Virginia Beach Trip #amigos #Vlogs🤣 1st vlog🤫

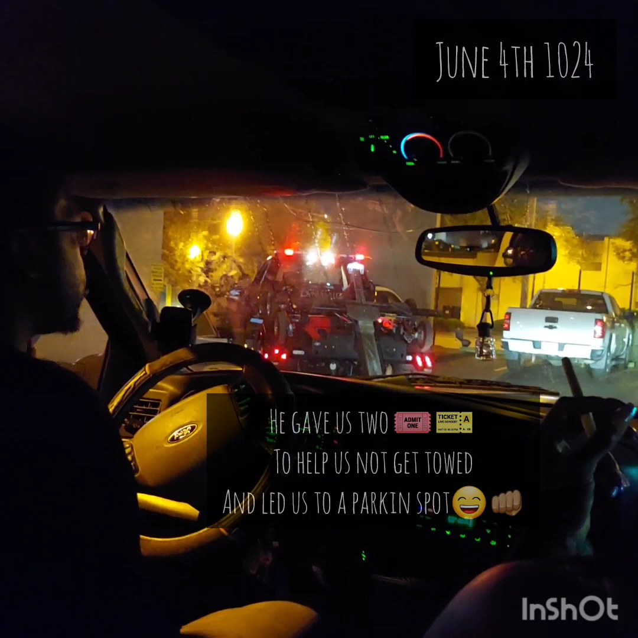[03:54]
We out here in the dark parking lot. There go my man's back there. He's coming into the light. Yes.